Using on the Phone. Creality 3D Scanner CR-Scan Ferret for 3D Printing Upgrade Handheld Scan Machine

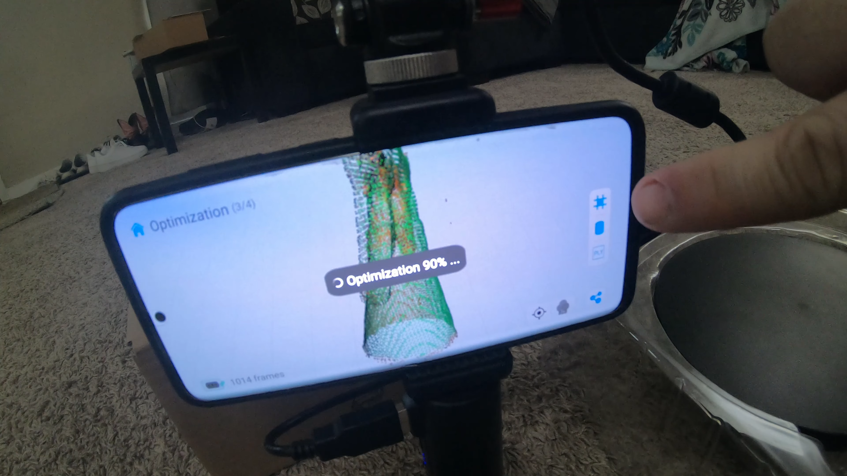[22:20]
So over here we have mesh fill in, and I accidentally told it to do a PLY file, and it kept two halves.
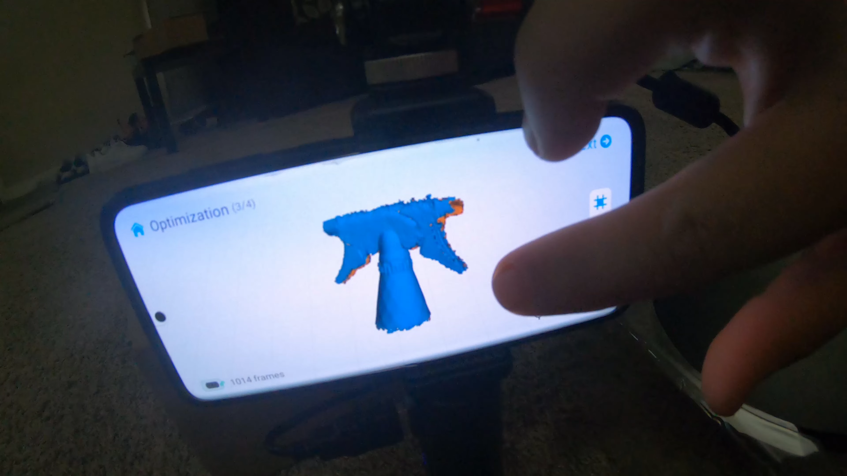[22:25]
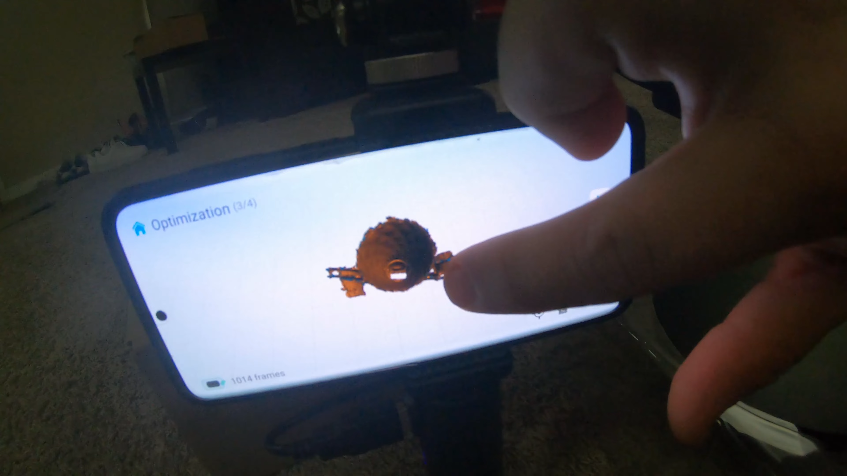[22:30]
Hole down the center, and it never got the top.
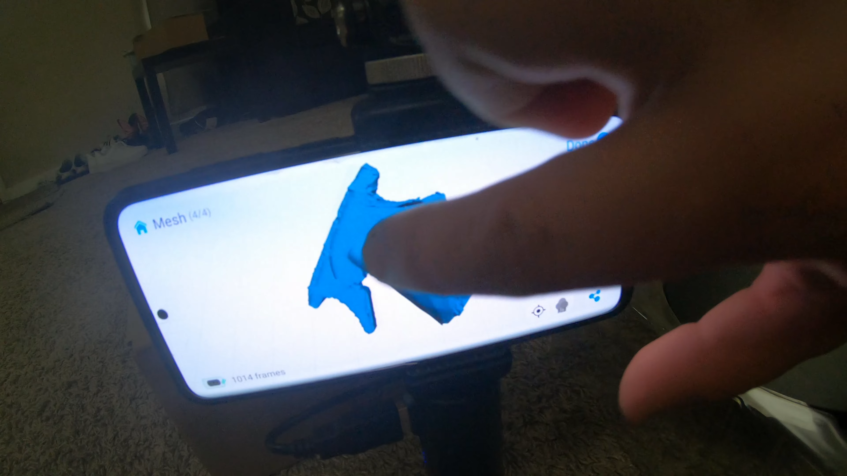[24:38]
Yeah, hopefully that helps somebody out. And then you click done and it's on there. Then you can share it with whatever you want.